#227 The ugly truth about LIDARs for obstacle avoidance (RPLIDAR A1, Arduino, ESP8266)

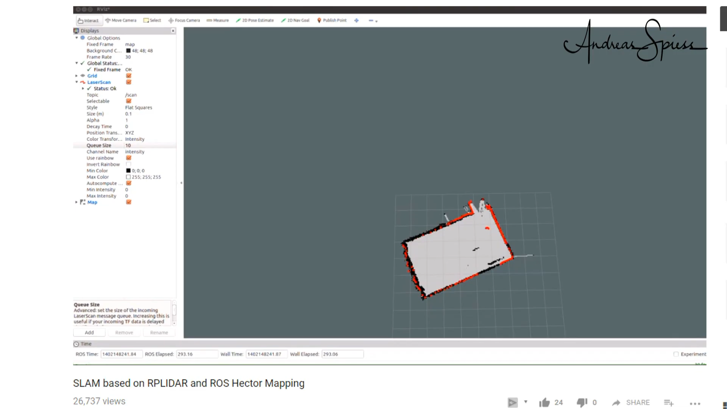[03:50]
This is very usable for SLAM. But is it also good for obstacle avoidance?
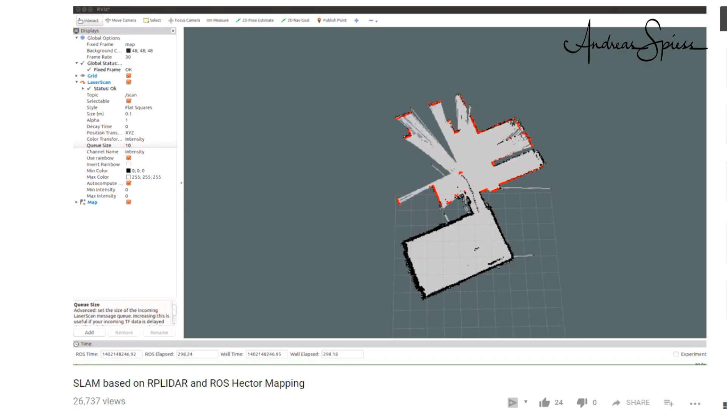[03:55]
One question could be, is it capable of detecting small obstacles like this 0.8 mm thick ruler?
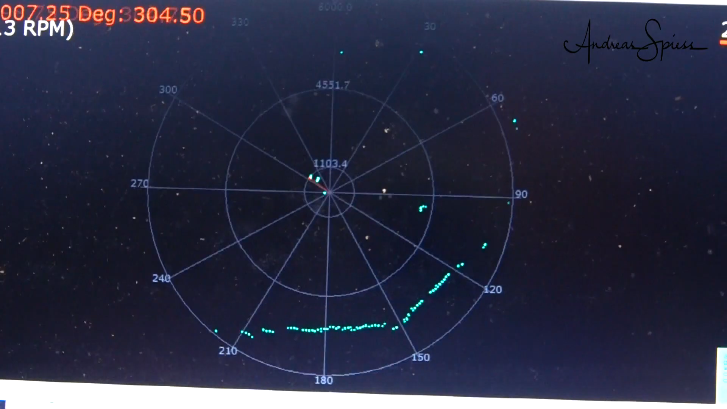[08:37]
We see the walls and also the motorcycle, which by the way is not mine.
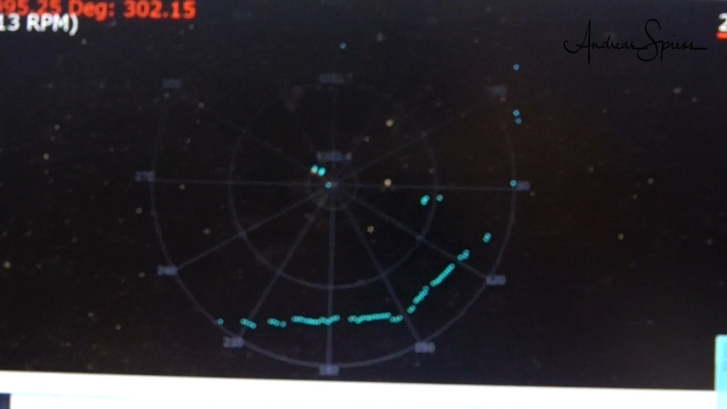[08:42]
So the specifications are met. If I only move a few centimeters back, we lose the signal. So this device can be used by reasonable fast vehicles.